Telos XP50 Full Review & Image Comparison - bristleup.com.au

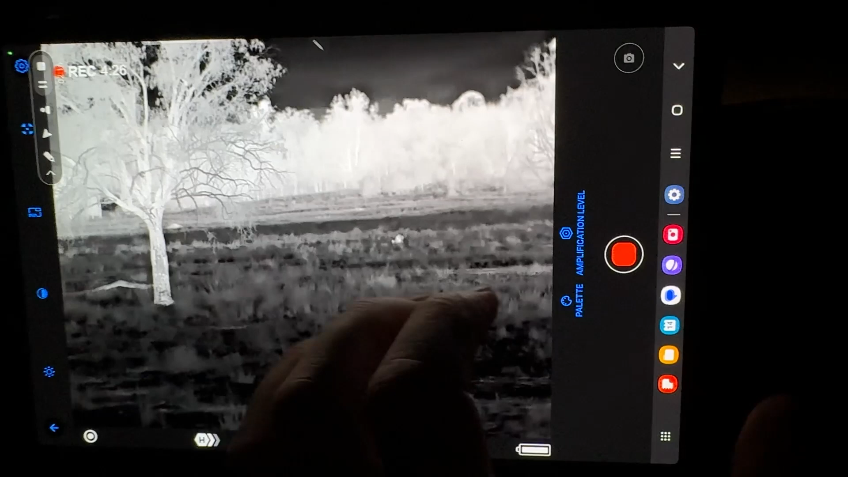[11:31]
It would just be what you get used to. So I'm used to using white hot. I've used white hot nearly since the beginning of getting a thermal. So that's what my eyes are adjusted to.
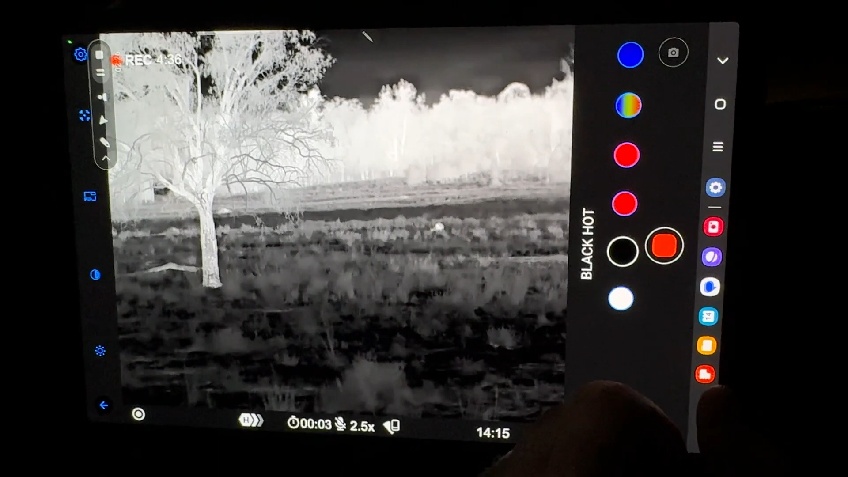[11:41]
If you use black hot, that's how your eyes will be adjusted as well.
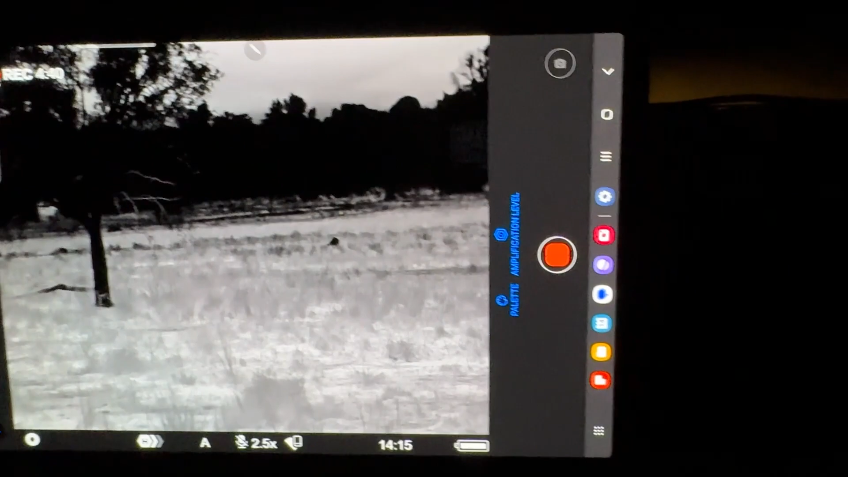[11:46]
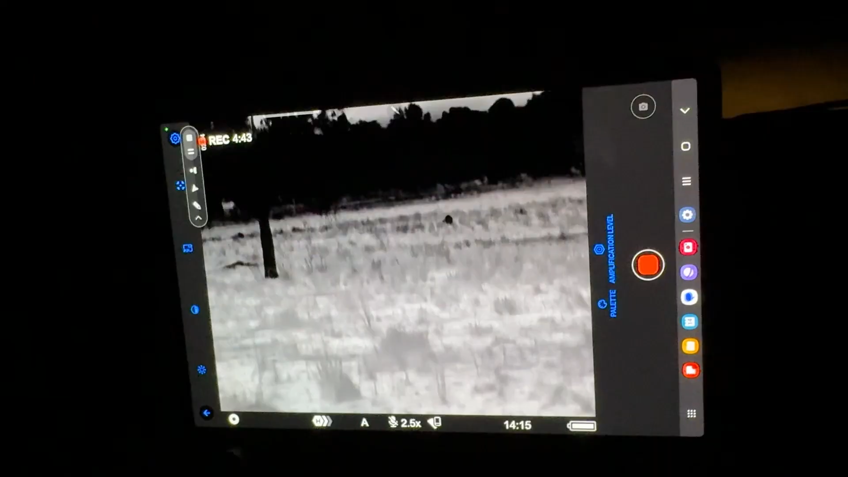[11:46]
Now, as you'll see, that actually drowns out a lot of the detail on the trees for some reason.
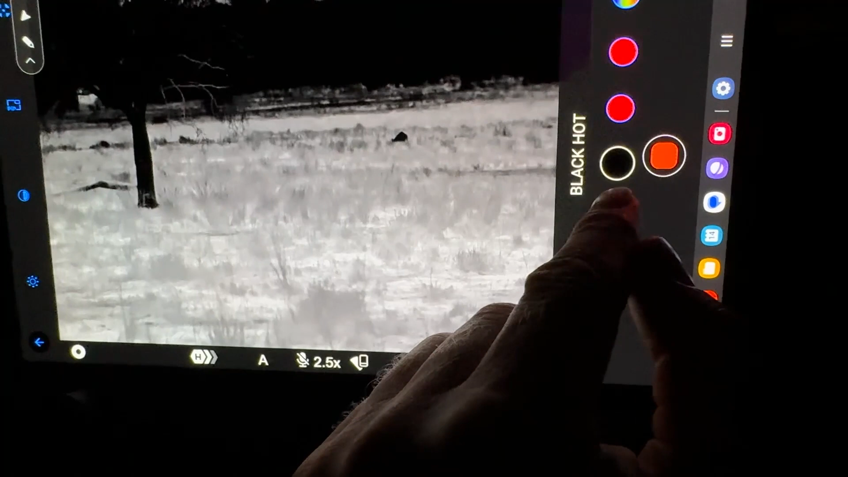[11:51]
When I go to black hot, I'll go back to white hot. And we see more detail for some reason.
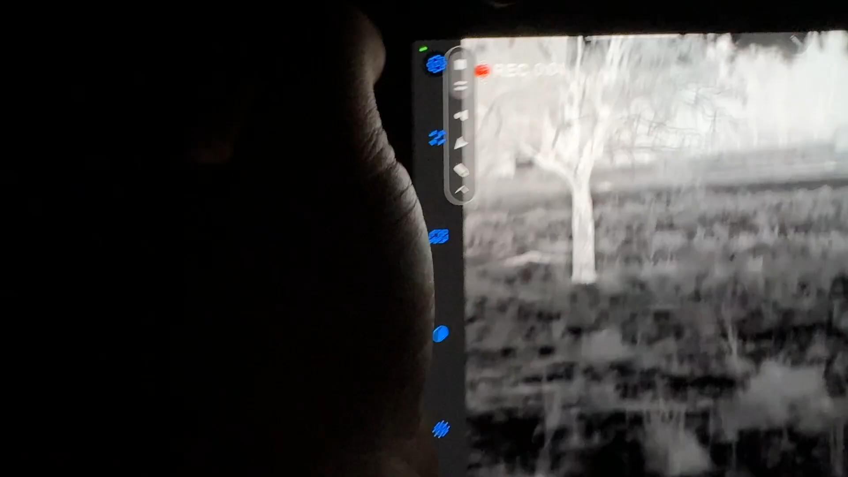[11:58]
So on our left side here, we have our settings button.
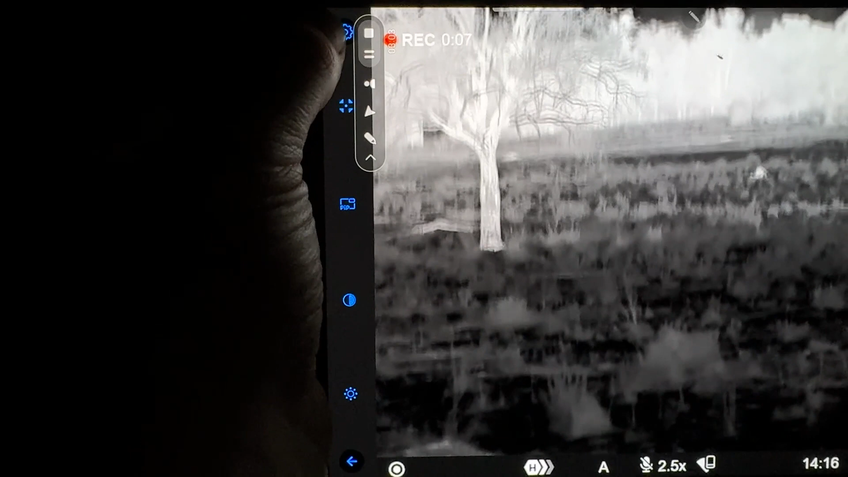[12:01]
It opens up the settings for the app. And then we have our calibration button.
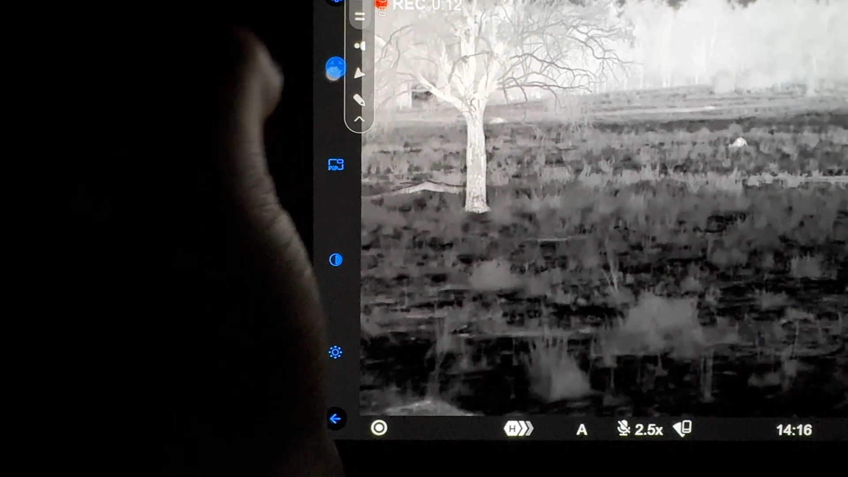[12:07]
Now, that'll do a manual calibration. Then we have our picture-in-picture mode.
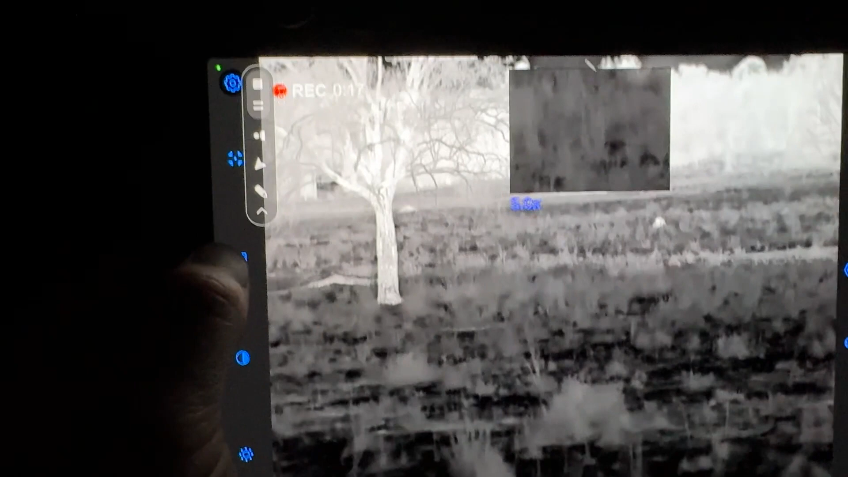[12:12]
That just creates a five-time zoom level in the centre of the screen.
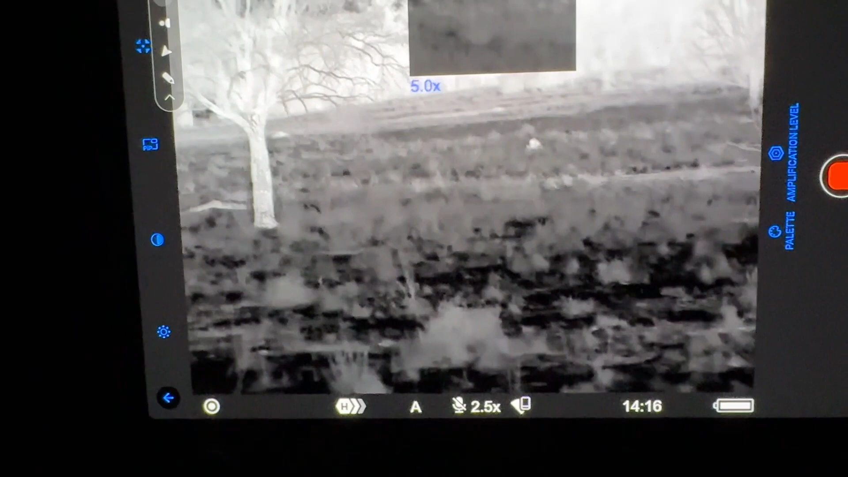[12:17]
So as you can see, we've got that five-time zoom level on that kangaroo feeding there.
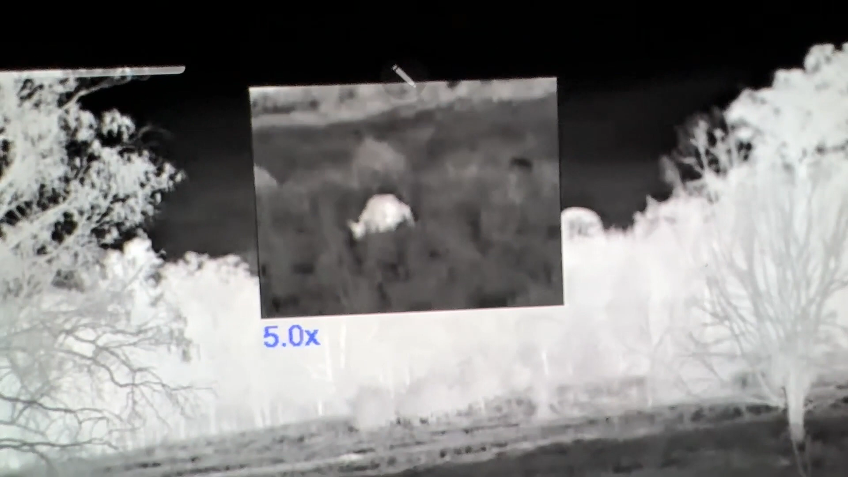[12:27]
And that's the five-time zoom, which is quite good at that distance.
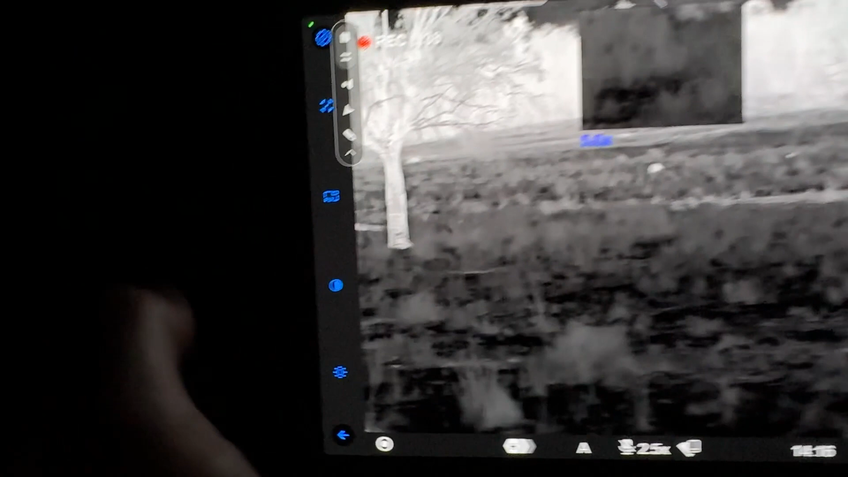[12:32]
Now, moving on, on the left-hand side here, we have our contrast,
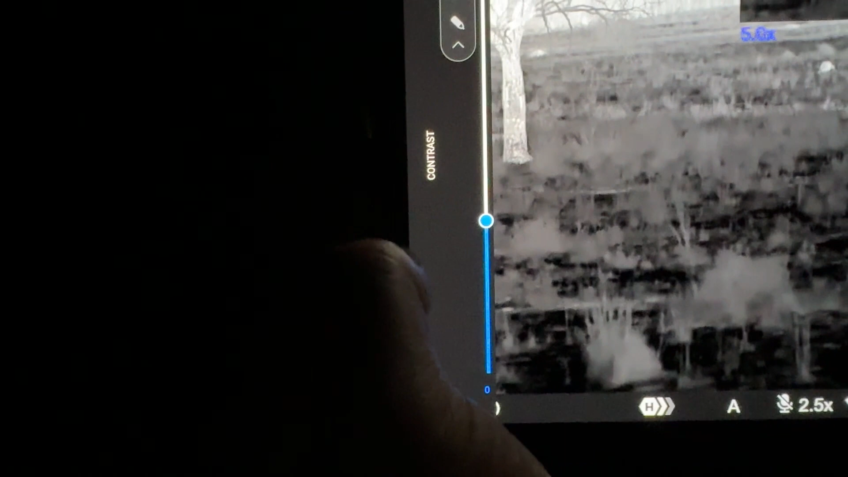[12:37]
which allows us to adjust the contrast, as you can see.
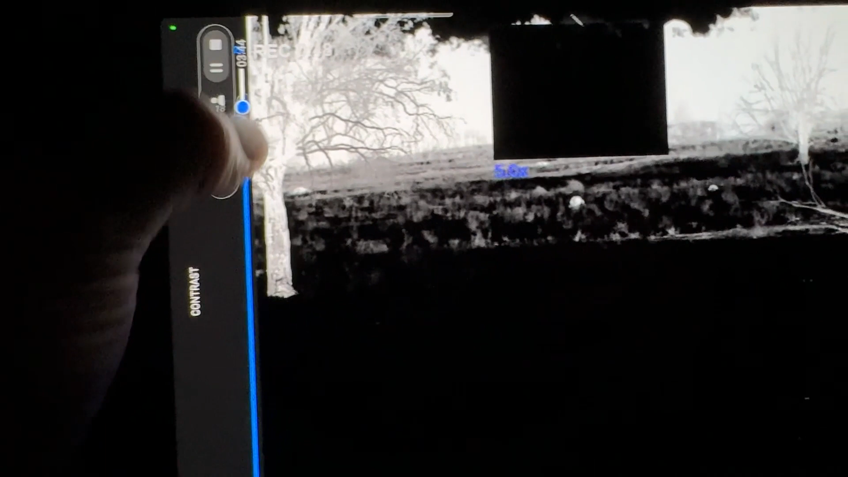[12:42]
Now, if you adjust this, depending on the colour palette you're using, maybe you'll get a better result.
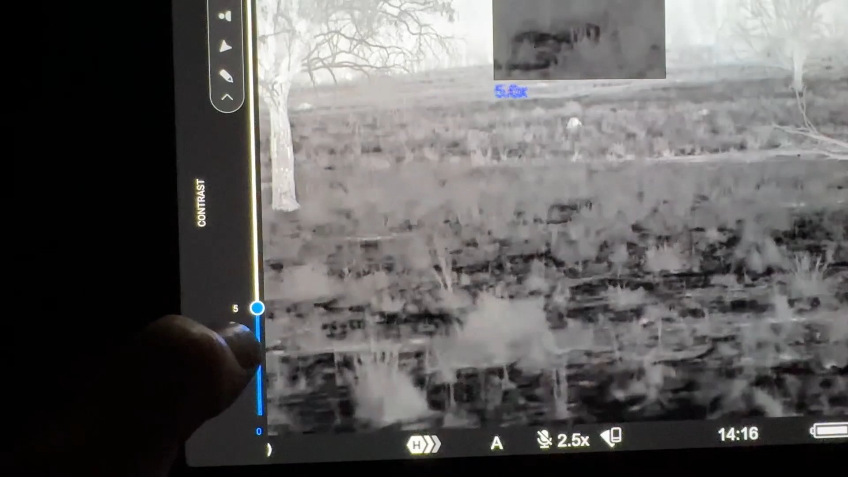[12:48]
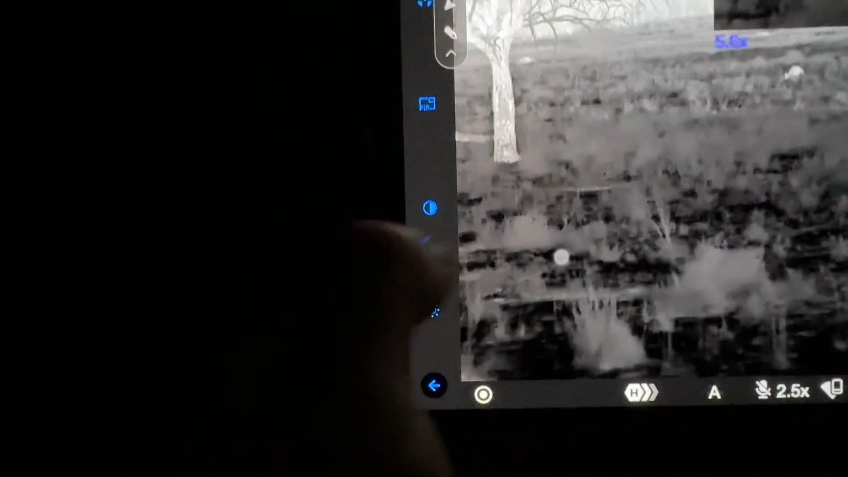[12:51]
Now, the next one down is brightness.
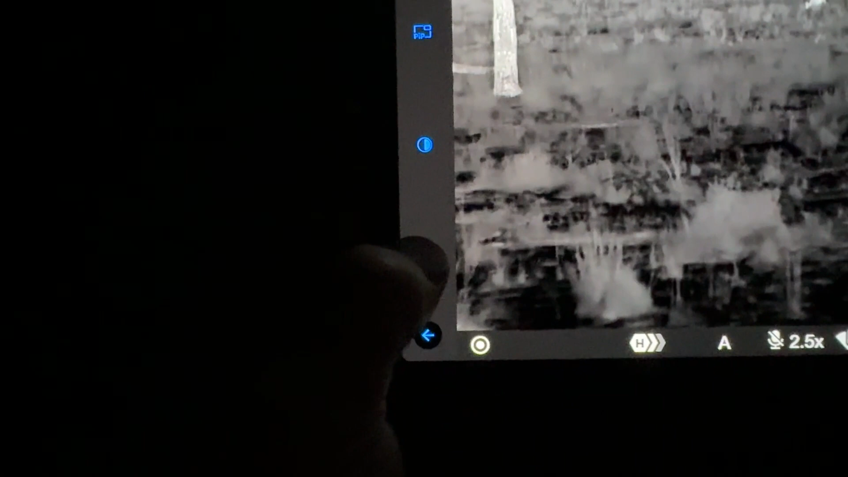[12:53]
And once again, we can adjust this to suit our preferences.
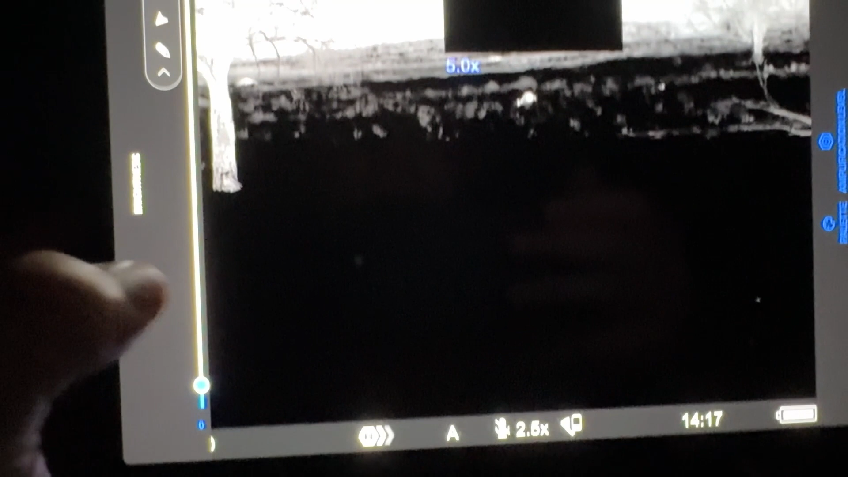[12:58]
We can have it super bright.
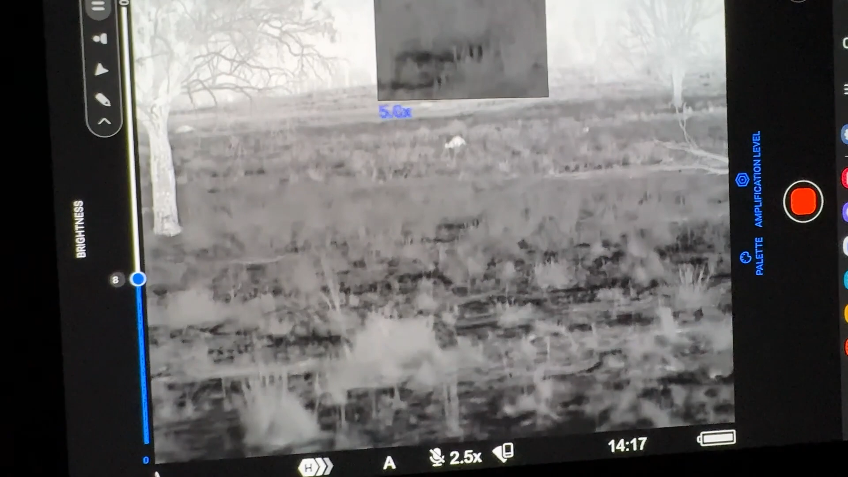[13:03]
But I think it was set on about seven or eight.
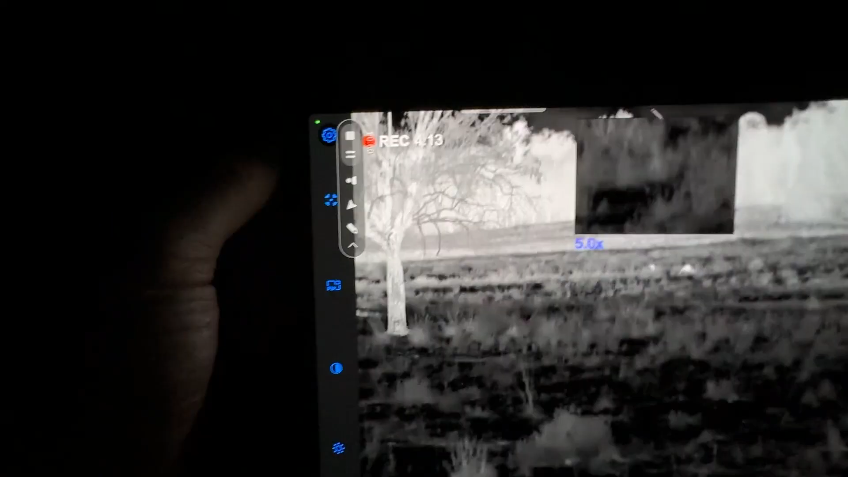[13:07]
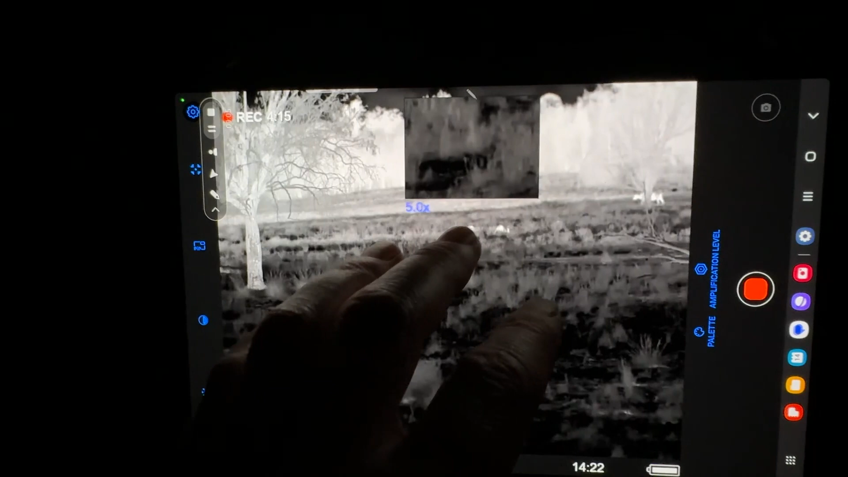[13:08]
Once we're in the viewfinder of the device, if we click the settings icon up the top, it actually takes us to the settings of this device.